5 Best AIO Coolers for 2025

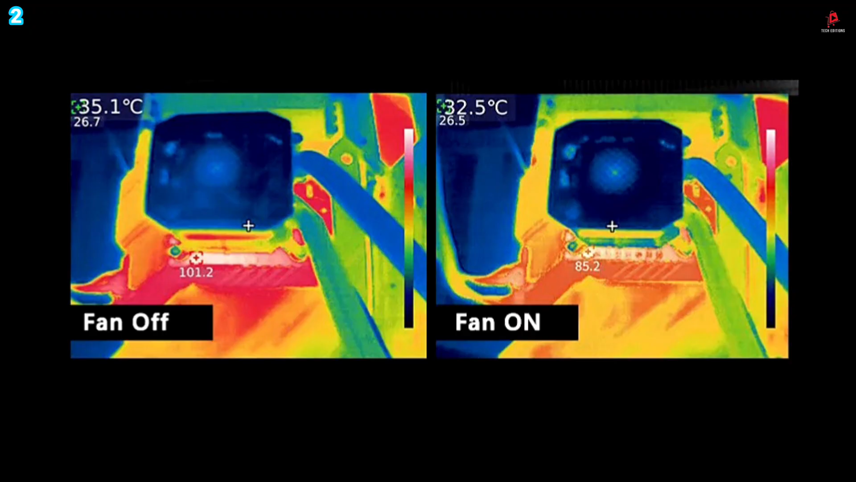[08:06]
Airflow is strategically guided to cool not only the CPU,